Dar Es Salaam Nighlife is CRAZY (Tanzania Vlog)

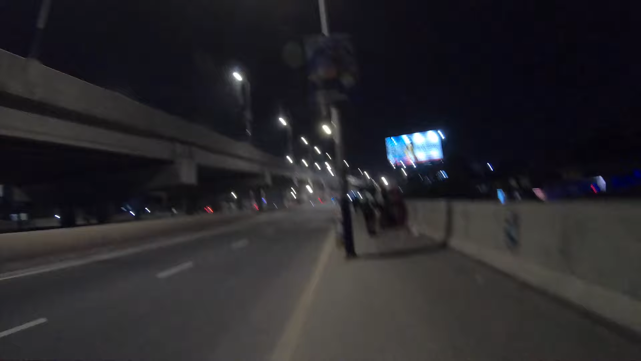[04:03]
views here, this flyover. Those who are familiar with the area, please let us know what flyover is this. Really big. Kind of like remind me of that of Johannesburg.